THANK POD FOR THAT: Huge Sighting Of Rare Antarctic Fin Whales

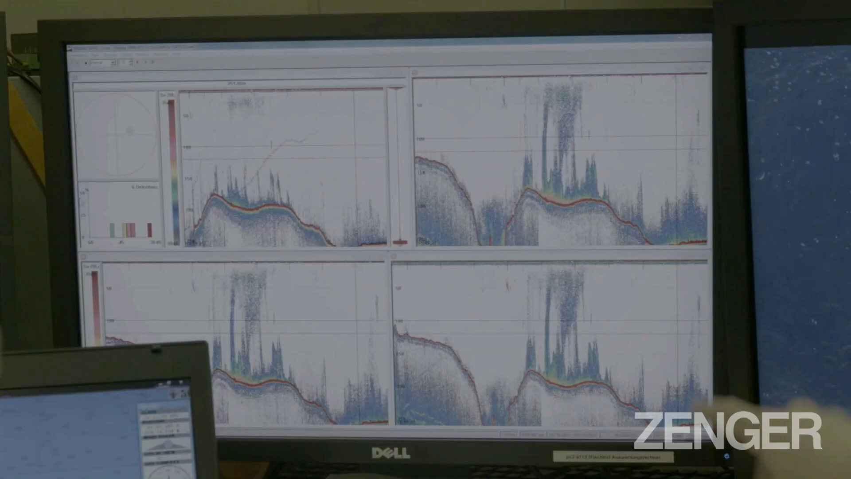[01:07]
saw that there was a very high aggregation of krill and there are very,